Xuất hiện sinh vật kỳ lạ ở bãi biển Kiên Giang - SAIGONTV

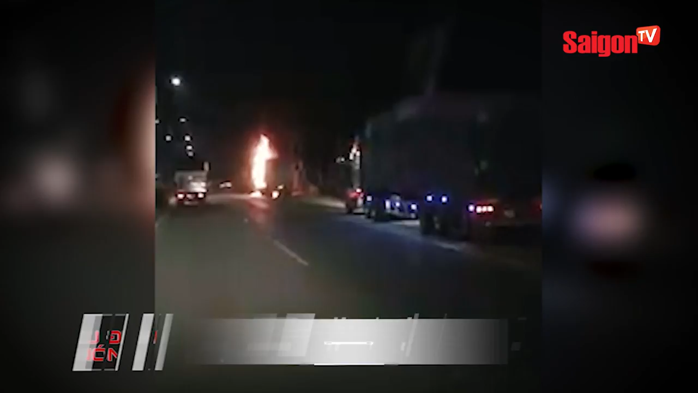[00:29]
Một đêm đầu tháng 8, một chiếc xe container đang đi trên đường Mỹ Phước Tân Vạn, tỉnh Bình Dương thì bất ngờ bốc cháy.